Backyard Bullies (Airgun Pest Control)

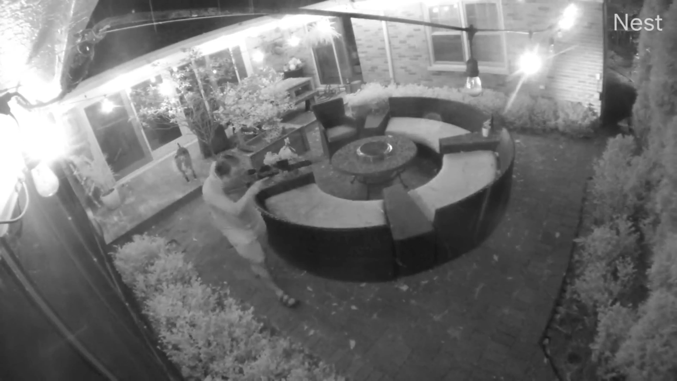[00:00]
those owls moved on, which, by the way, were a ton of fun to watch every night. But with them gone, it was back to business for me. So this night was no different. I took her out and nothing. So Pepper's an old dog, and around 2 in the morning, she was licking my face again to wake me up to go out, which is the worst. But I grabbed the leshy and led the way.
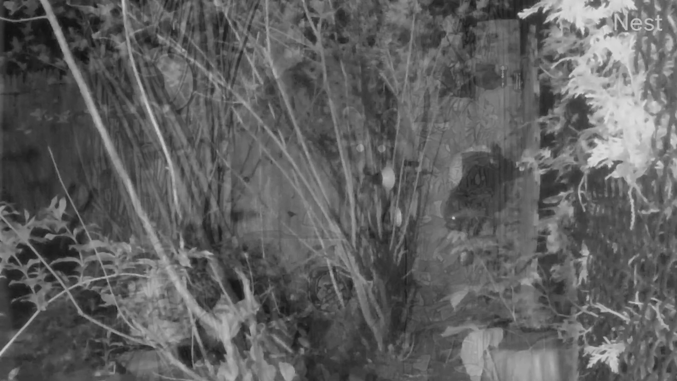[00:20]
This time, however, there was a bully coming down the fence. It's been a while since I've taken a raccoon with an offhand shot, and you're about to see why.
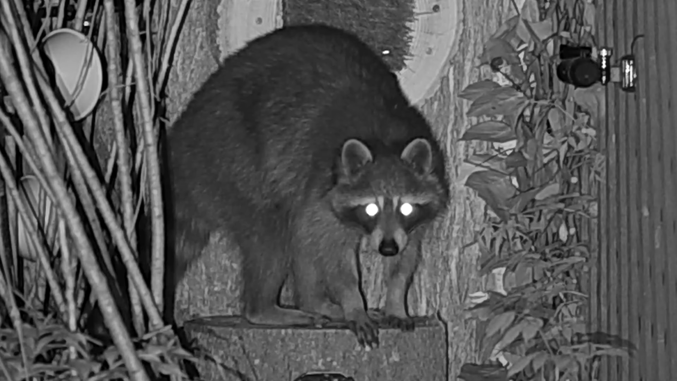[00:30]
I'll show it in real time first, and we'll slow it down and see how lucky I got. I was doing this weird hand gesture thing as I was struggling to find a good spot to set up while keeping Piper from running at the thing.
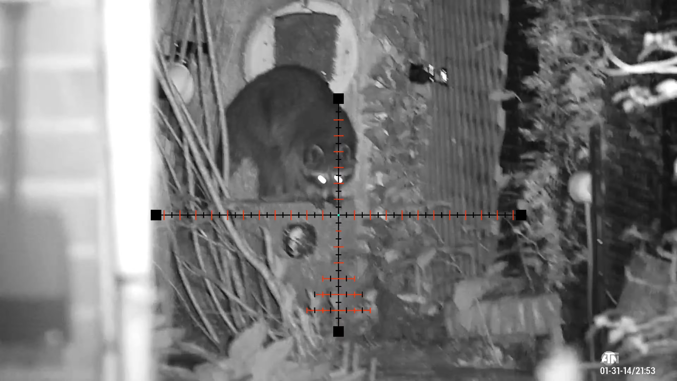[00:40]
I finally got on him, and then this happened.
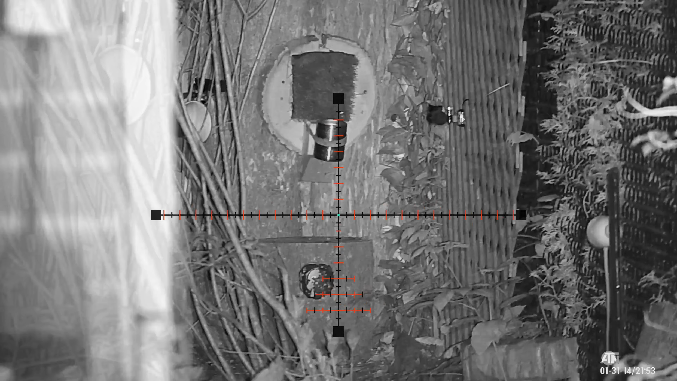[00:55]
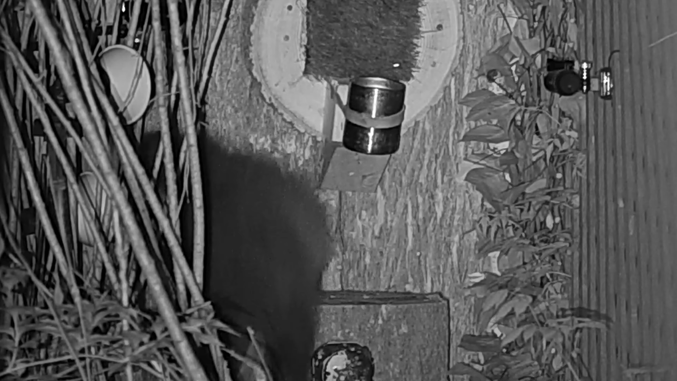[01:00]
I drilled the thing and it sounded solid, but it took off like a bat out of hell.
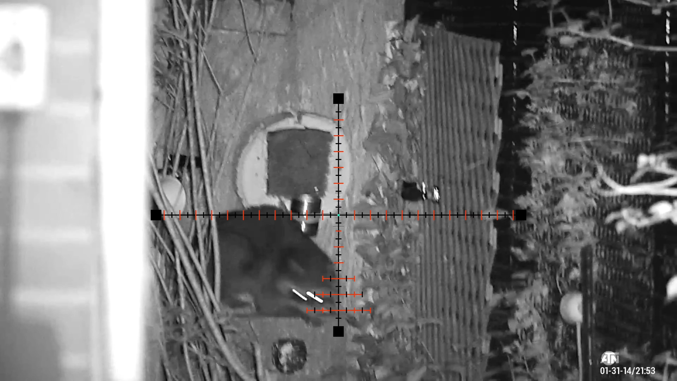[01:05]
So let's watch it again from one of the security cameras, and then I'll slow it down. And what you can see is I pulled it really bad, but I think it was a full frontal shot.
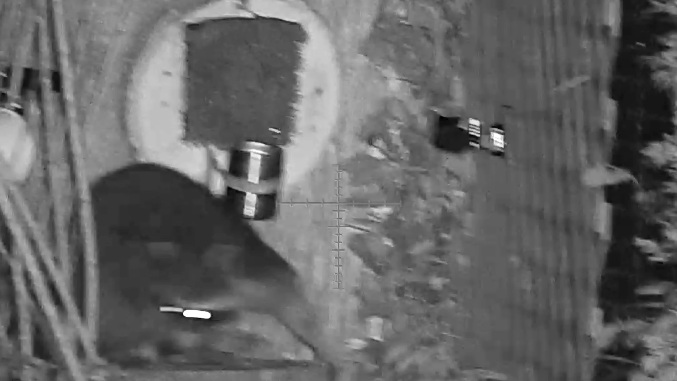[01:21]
So I was wearing boxers earlier, and I reviewed the footage while I was changing real quick, and I was pretty sure it was a full frontal vital shot.
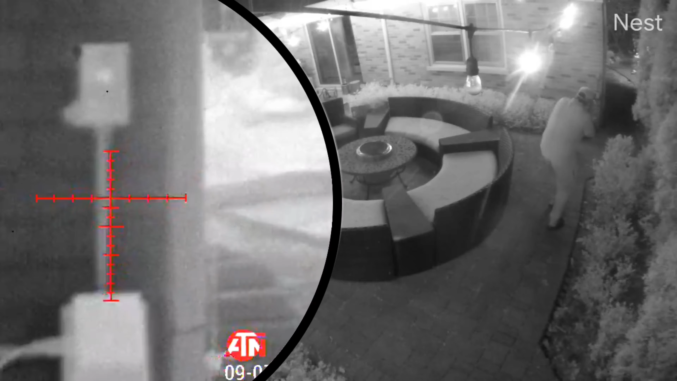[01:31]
On a raccoon, this might involve me pulling it out of my neighbor's yard, however. So, let's see how this plays out. This thing.
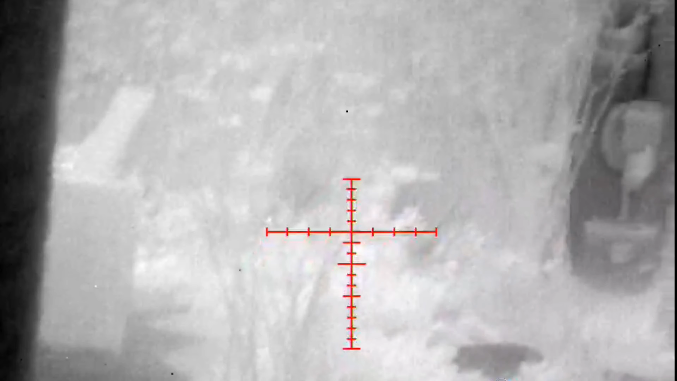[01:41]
I yanked that shot so bad.
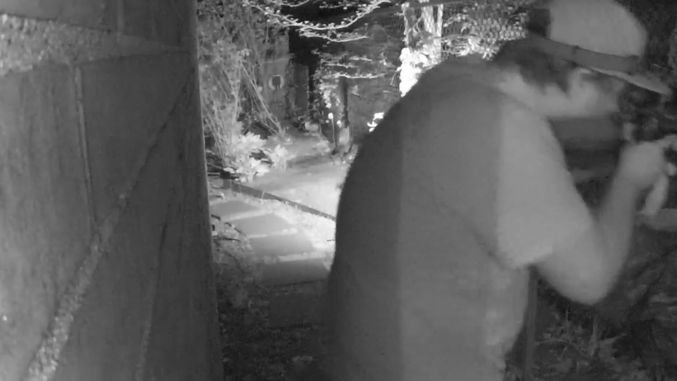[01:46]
But I think it hit it in the vitals.
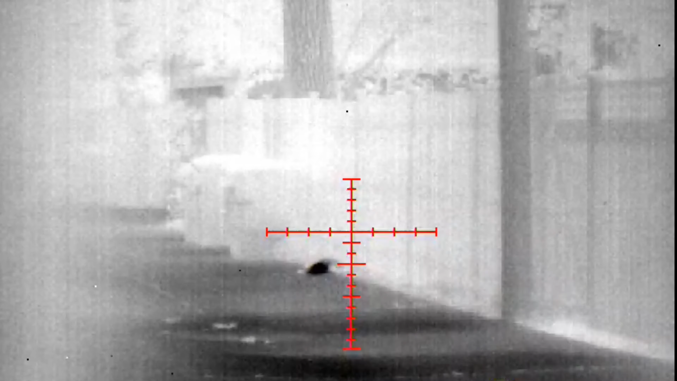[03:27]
Made it like 30 yards. Alright, that's my neighbor's backyard.
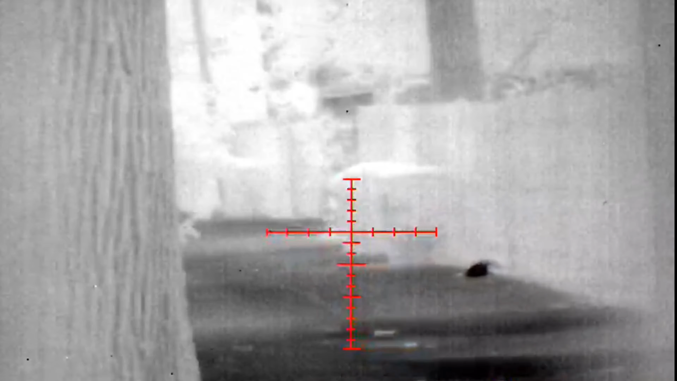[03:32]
I can't go down there. I'm gonna go walk down. I'm gonna put the gun down. I can't walk back there with a gun.